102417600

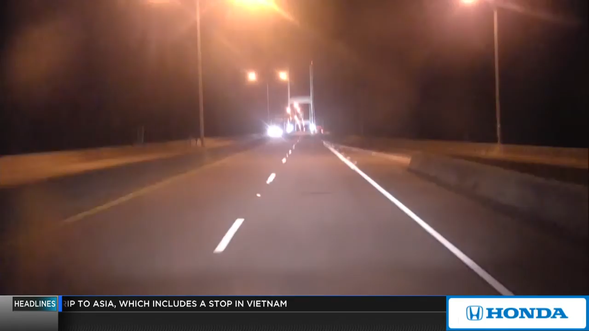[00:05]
He's on 17 right now traveling north and you're seeing him just about to head over the Talmadge Bridge.